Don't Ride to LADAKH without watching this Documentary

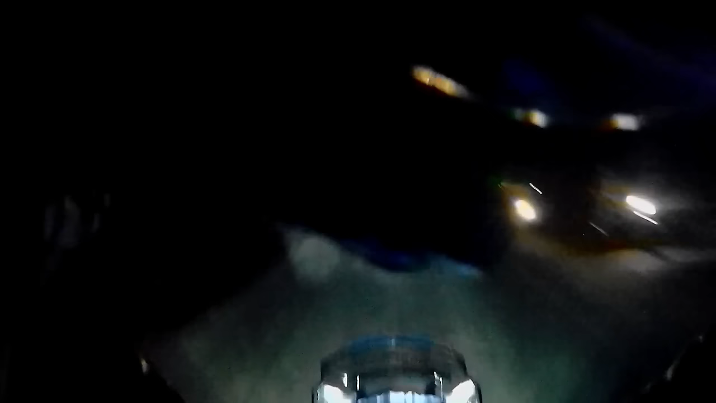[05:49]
वो भी रात को वही करीब 2:30 बजे पहुंचे और उसके बाद बस चला फनी सीन शुरू राजू सर के साथ।
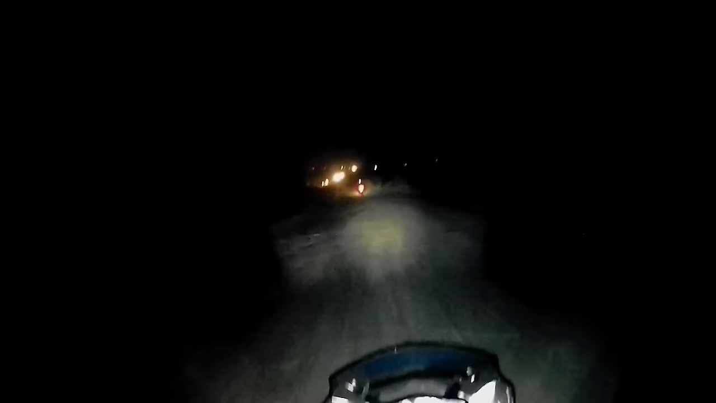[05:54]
It is getting sprayed by all this road dirt and everything. The mud dirt.